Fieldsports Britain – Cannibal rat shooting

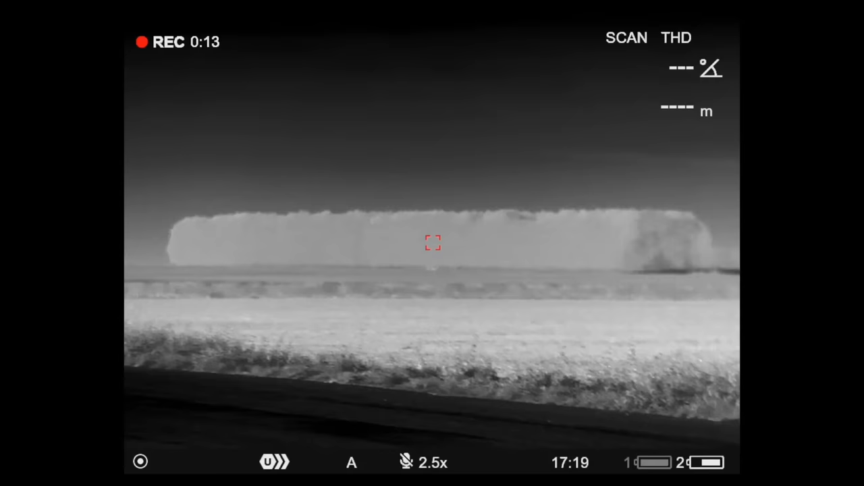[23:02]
So we've now got to the stage, but that then means, what am I going to do about it? Because one thing is the acquisition of what you're great as a fox, brilliant, that's what I'm looking for.
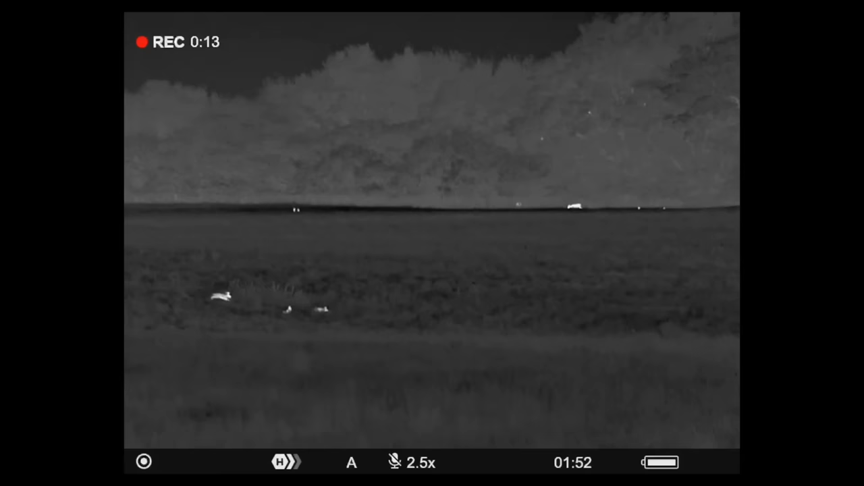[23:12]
But this kit allows you to take those long shots. What sort of distance can you tell the difference between a hare, a fox and a muntjac, say?
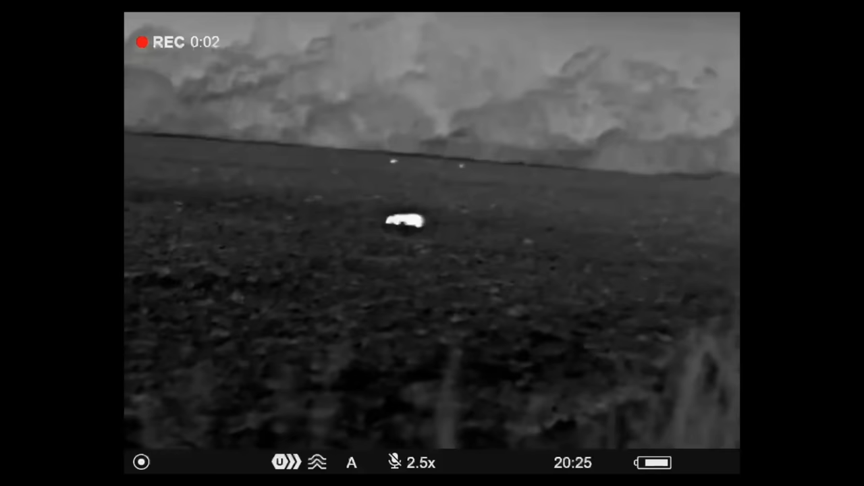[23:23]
At 800 yards easily, I would say. Right. Yeah. So your identification...
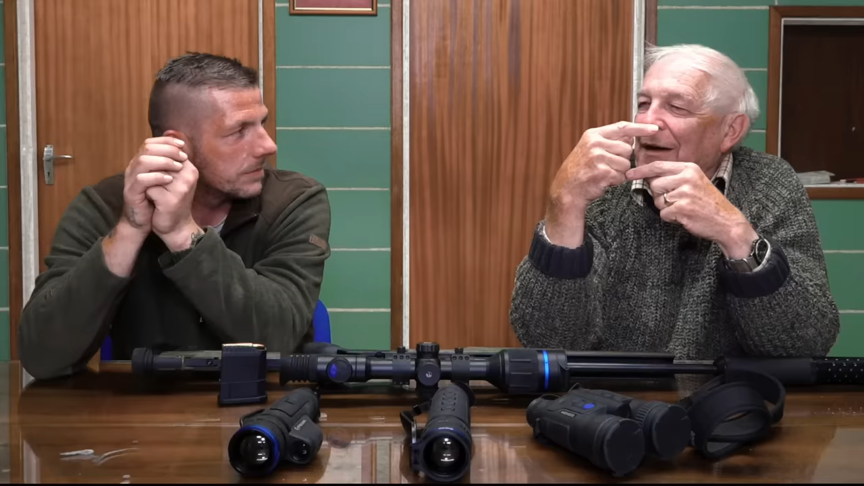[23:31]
That's as far as I've looked with it.
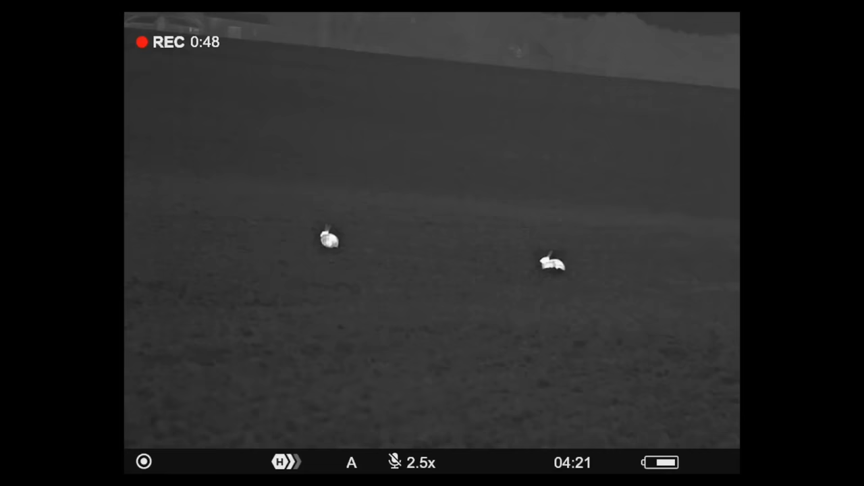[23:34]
And, I can ID the difference between a hare and a rabbit at over 500.
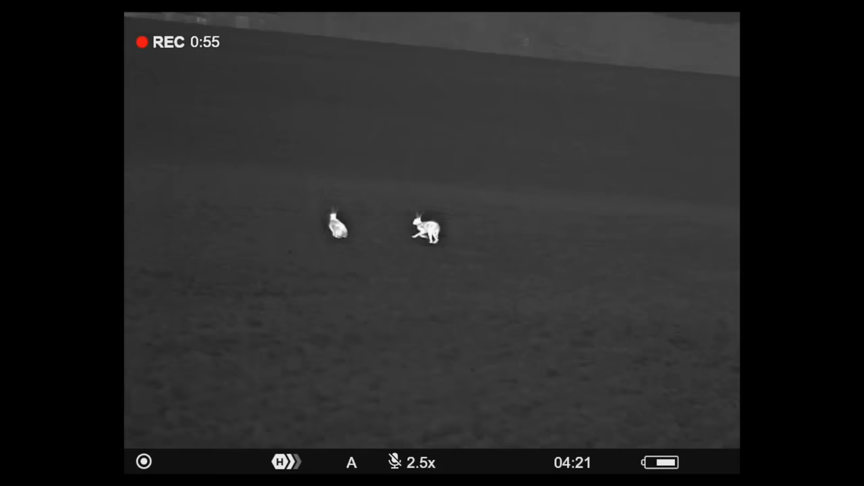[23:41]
Right. So it's that good. It makes life easy then. Yeah, it's really good.
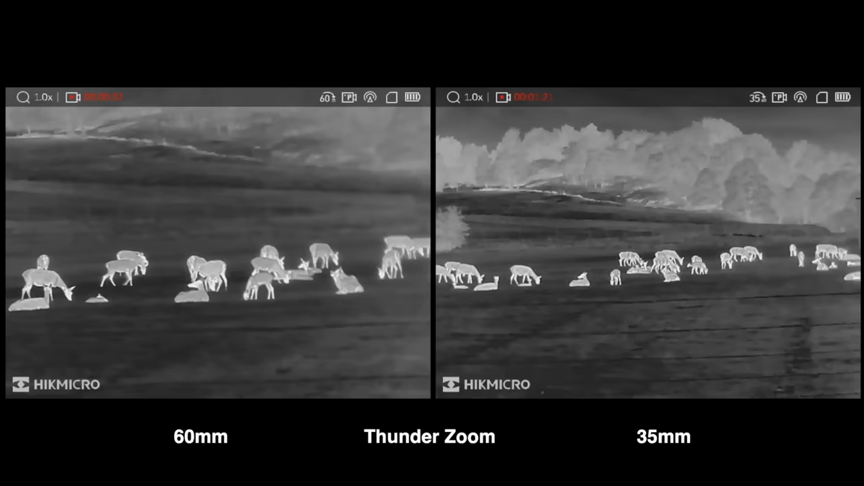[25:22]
You don't lose any quality of image whatsoever by doing so.